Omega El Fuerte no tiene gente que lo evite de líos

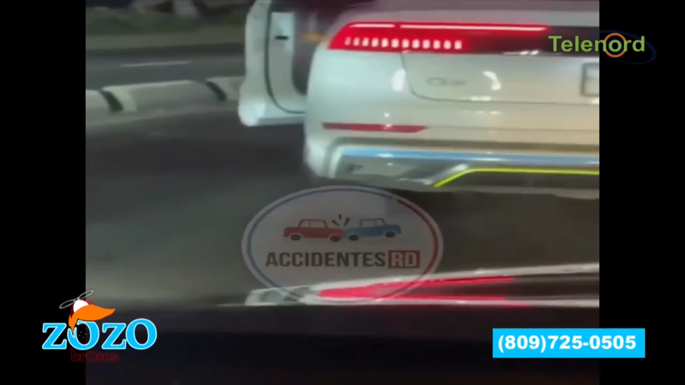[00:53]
acuerdo a la narración de la fílmica omega pues estaba buscando problemas porque el señor iba tranquilo omega iba muy lento el señor le rebasó y pues
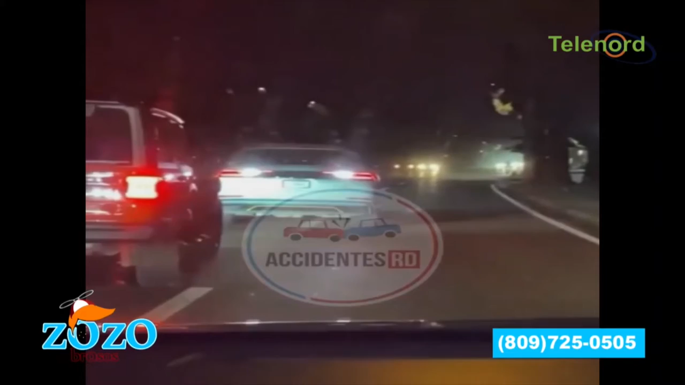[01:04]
hizo que chocara omega parece que provocó el roce y provocó que el otro vehículo chocara el problema habría sucedido en el malecón de santo domingo y por lo visto durante la discusión se detuvo el tránsito que circulaba por el lugar otra vez omega y omega lo que no